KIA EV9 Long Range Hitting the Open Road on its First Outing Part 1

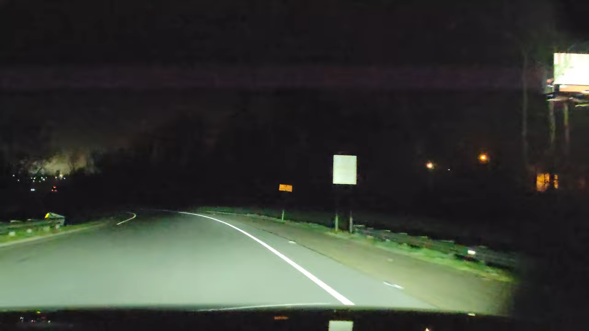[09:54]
So I am about to get on the highway, I-85 North, and It is foggy out there. It rained yesterday. It wasn't that much. And but it was still, it was warm. It was in the 70s, I believe. So right now I am on the highway, man,
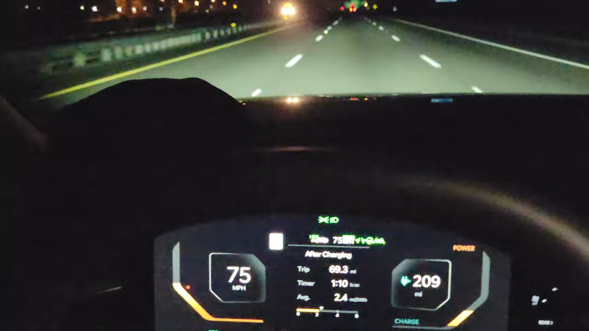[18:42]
So let me move to the left. As you can see. Okay, it wants me to hold the steering. Okay, now it is moving. And once I turn it off, And it's straight on the road. So yeah, highway driving assistant